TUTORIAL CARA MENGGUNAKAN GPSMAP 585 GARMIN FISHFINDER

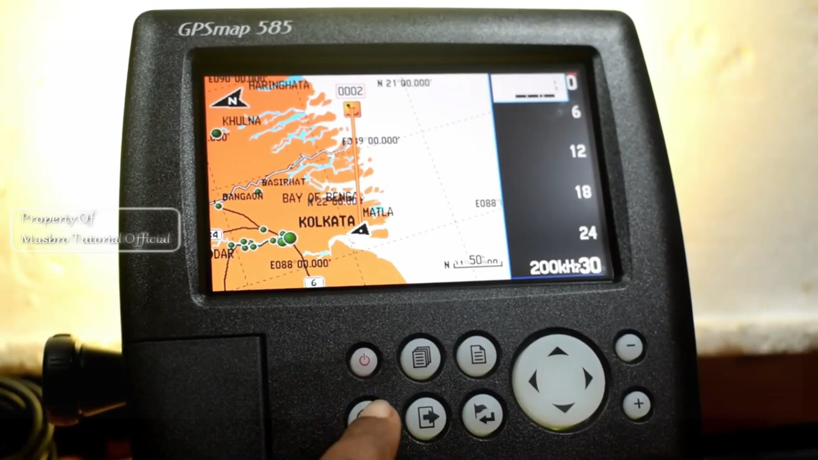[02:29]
Ketika kita memencet tombol where to untuk mencari titik tujuan, maka kita akan dibawa ke halaman seperti ini,
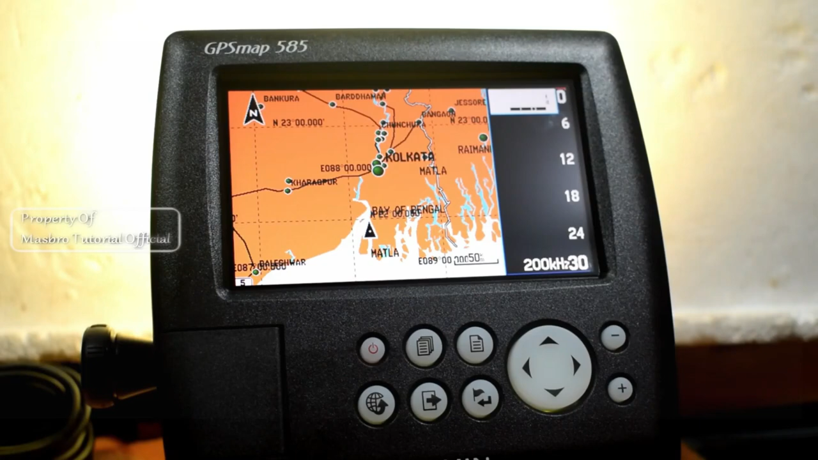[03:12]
Untuk melihat posisi koordinat, kita tinggal tekan saja bagian page ini dua kali, maka kita akan ditampilkan ke layar seperti ini.